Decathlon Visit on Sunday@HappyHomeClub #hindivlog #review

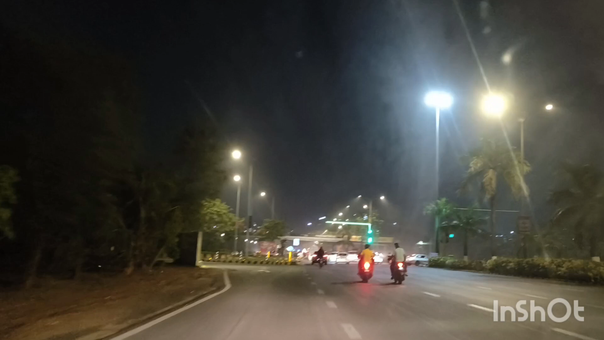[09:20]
चारों तरफ लाइटिंग बहुत है क्योंकि आज से ही शुरू हो गया है सेलिब्रेशन देश भर में,
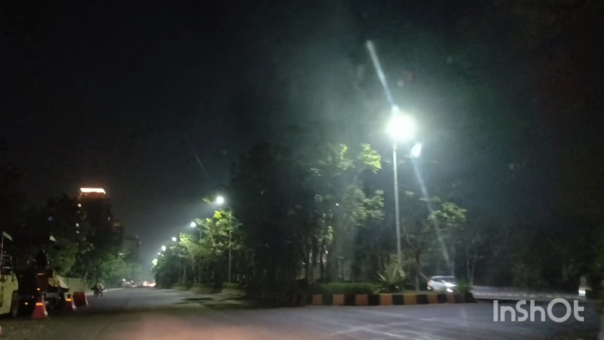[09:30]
तो बहुत ज़्यादा लाइटिंग वाइटिंग चारों तरफ दिखाई दे रहा है,